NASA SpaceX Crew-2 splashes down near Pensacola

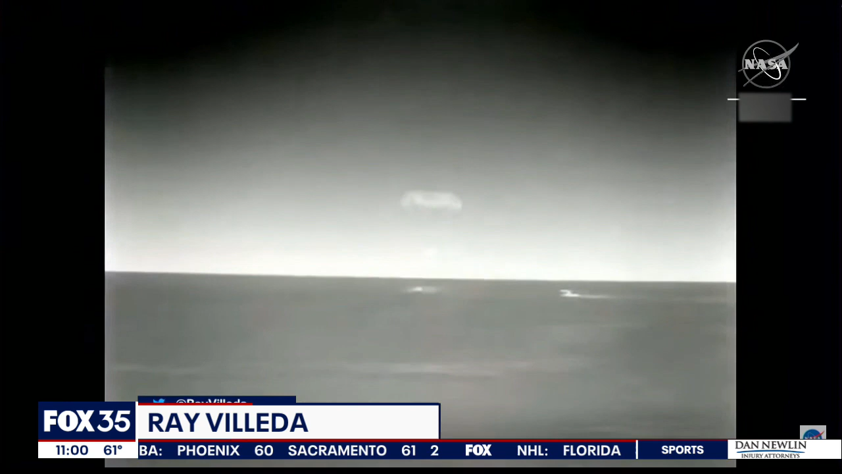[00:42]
That's why it's black and white, and you see the parachutes there helping as it makes its descent into the water.
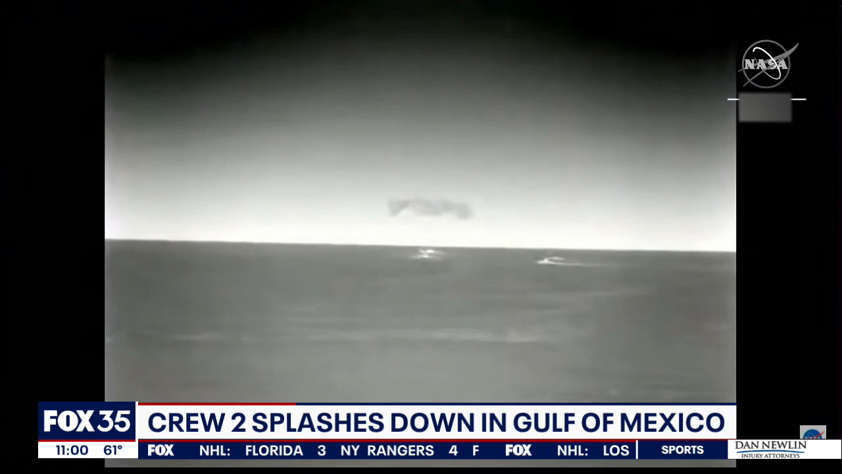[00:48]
NASA expected a smooth landing, air and the air and the air and the air and the air and the air. It's a very good view of the air and the air.
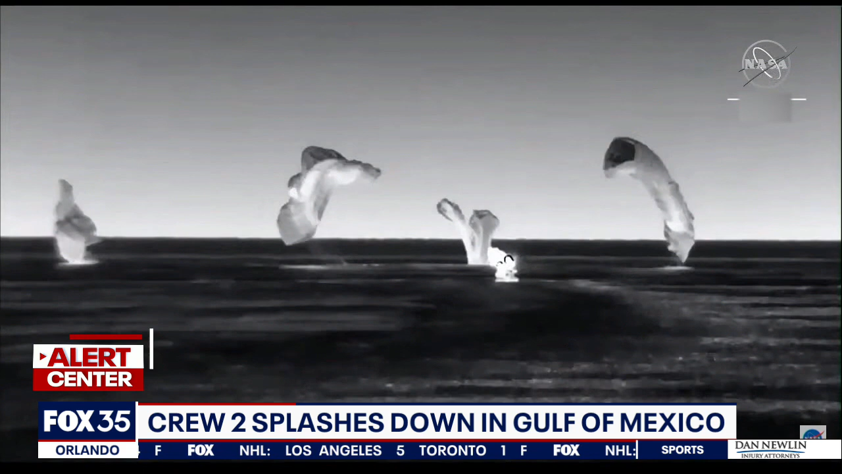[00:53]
We're taking calm seas and light winds what's happening right now, as you saw a fast boat surrounding the capsule to open the hatch and help the crew members out. Our recovery ship will then hoist the dragon out of the water.
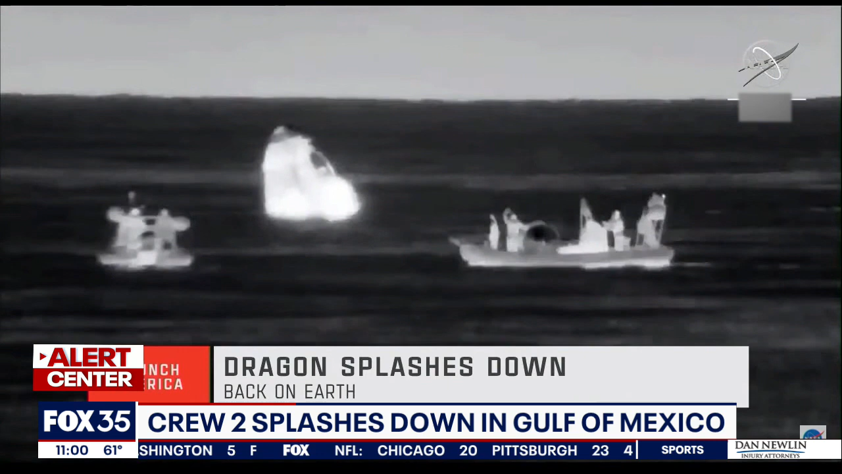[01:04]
Crew members will be checked out, then board a chopper to shore before heading to Houston. There you see those fast boats.